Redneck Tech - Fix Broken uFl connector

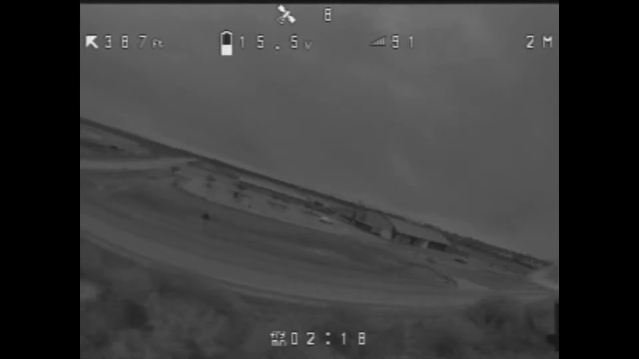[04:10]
I think this particular transmitter, you set it at 400, but it actually puts out like 380 or something like that. Anyway, so I set it at 200, just to make sure that I wasn't going to burn it completely in half if that antenna wasn't on there correct.
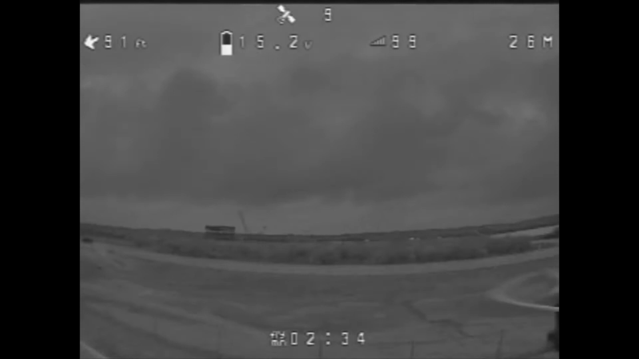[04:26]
But here it is, and I went out, and she got pretty good video.
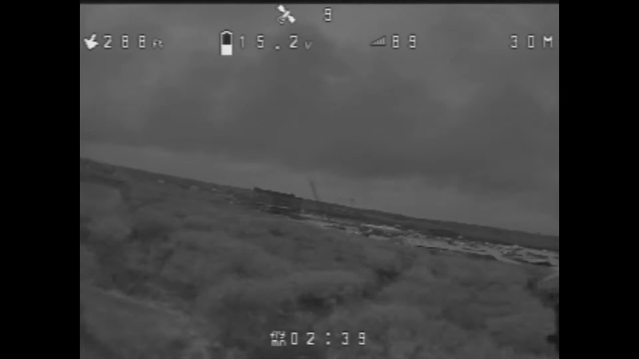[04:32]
I think I got a couple of blinks every once in a while, but I'm pretty sure that that was just normal in the fact that I'd turned it down from the 380 setting.
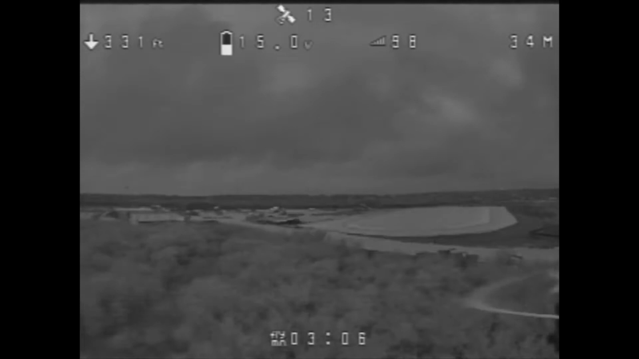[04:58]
and it stays in the air forever and a day.
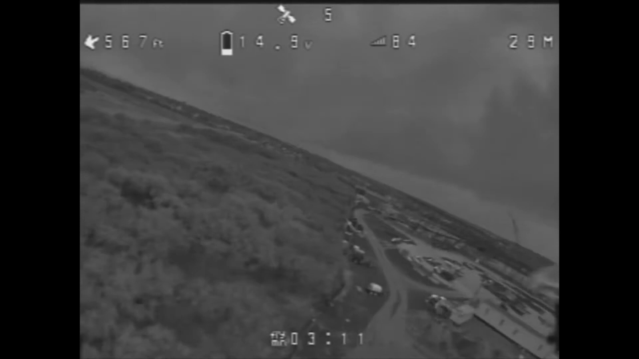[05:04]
But you see here, I'm out 600 feet on 200 milliwatt with that solder fix, and it works like a champ.
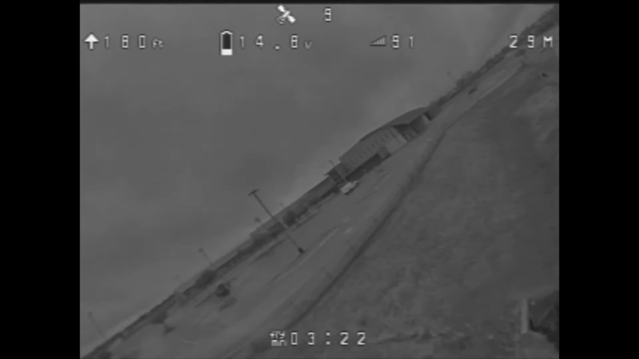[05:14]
So I think we've shown that we can fix these UFL.
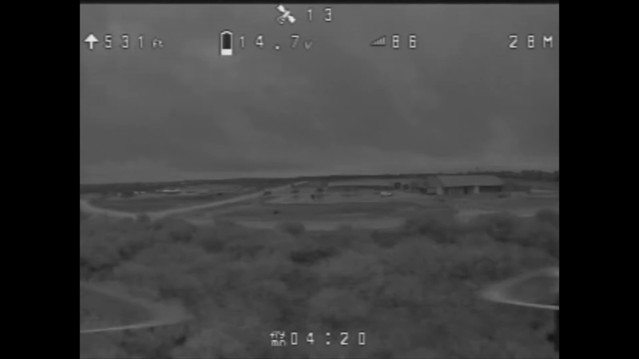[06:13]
But, you know, I sure do feel better being able to fly this thing, you know, at any time of the day or night and still be able to see where I'm going and what I'm doing.